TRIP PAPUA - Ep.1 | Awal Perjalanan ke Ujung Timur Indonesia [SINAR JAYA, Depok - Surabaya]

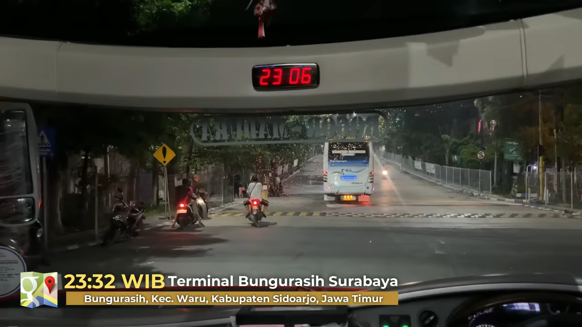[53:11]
Nah, ini sekarang kita sudah berada di pintu masuk Terminal Bungurasi Surabaya atau Terminal Purabaya Surabaya.
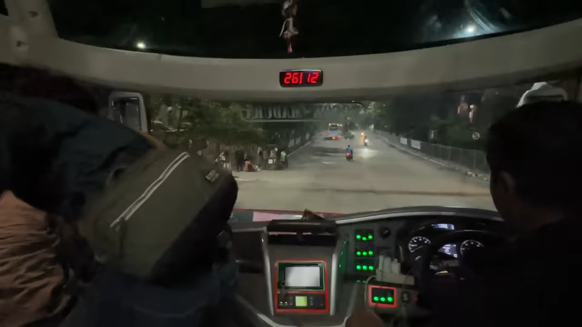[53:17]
Jadi bagi kalian yang tiba di terminal ini tengah malam,
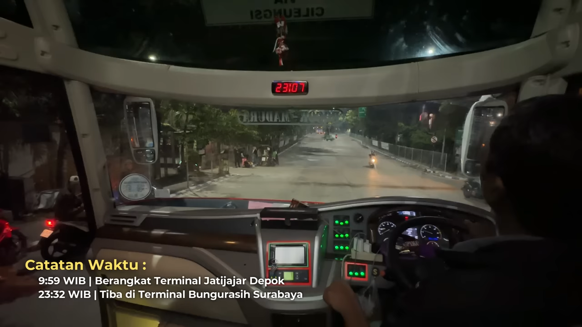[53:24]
gak usah khawatir karena di sini cukup aman. Terlebih di depan pintu masuk terminal itu tadi tuh banyak banget warung-warung yang buka 24 jam. Kalian bisa tuh nunggu di situ, entah itu nunggu dijemput, nunggu ojek online atau nunggu pagi. Dan bagi kalian yang mau langsung nginep juga di depan terminal Bungurasi Surabaya juga banyak penginapan di depan pintu masuknya. Untuk harganya beragam, mulai dari 100.000 sampai 200.000 rupiah. Kalian cari-cari aja dah.
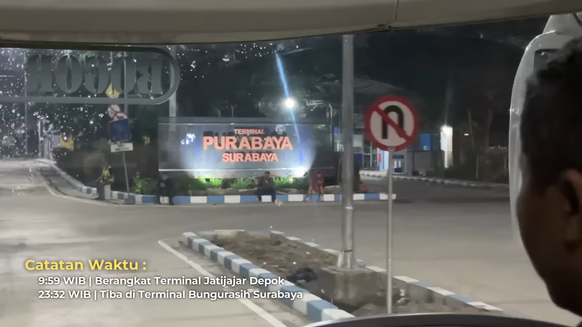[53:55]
Dan bagi kalian yang mau nunggu di dalam terminal juga saya rasa aman-aman aja ya, asalkan jangan tidur. Nah,
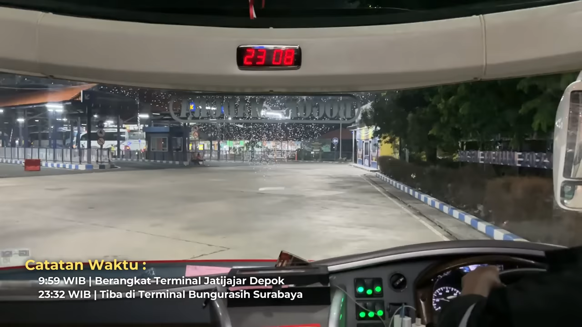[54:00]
jadi terminal Bungurasi Surabaya ini tuh dia buka 24 jam dan bisa dibilang salah satu terminal tersibuk di Indonesia sih.
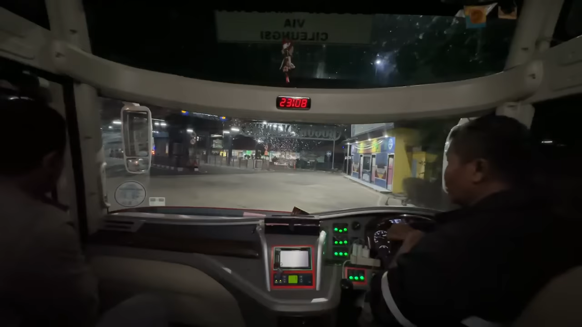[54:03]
Dia 24 jam itu pasti rame ya, walaupun udah tengah malam kayak gini nih, dia masih rame, masih banyak bis yang keluar masuk lah. Ya, Bungur.
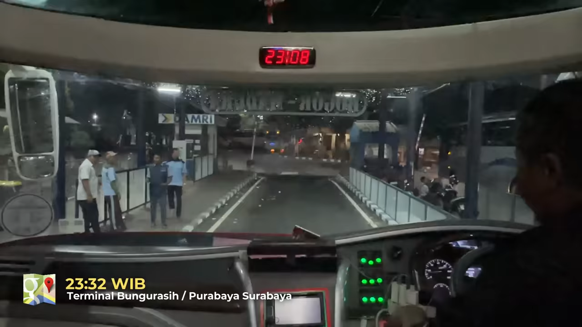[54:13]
Ya, Bungurasi yang mau lihat di Sedarja yang... Setelah menurunkan beberapa penumpang di Terminal Bungurasi Surabaya, bis kembali melanjutkan perjalanan menuju ke Madura, tepatnya ke Sumenep.
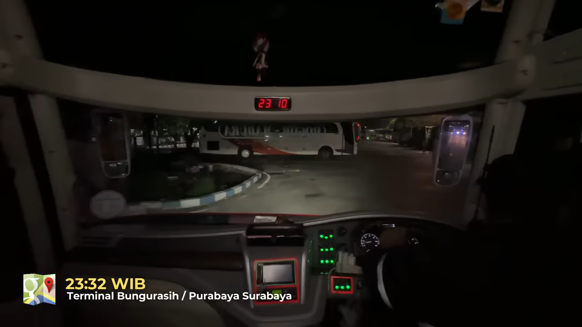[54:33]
Jadi saya nggak turun di sini ya, nggak turun di Terminal Bungurasi Surabaya karena terlalu jauh saya kalau turun di sini tuh. Soalnya bis ini kan ke arah Madura gitu ya, dan kalau mau ke Madura itu kan pastinya lewat jembatan Suramadu.